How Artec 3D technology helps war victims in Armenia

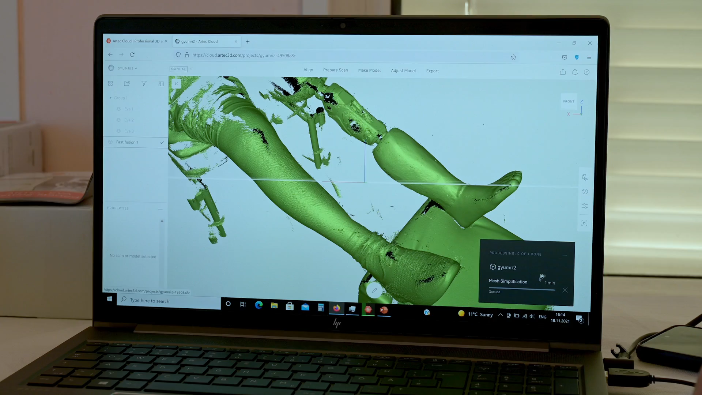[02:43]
Of course in the case of a double amputee we basically just like scan both amputated legs. Scanning of both legs never takes longer than five minutes.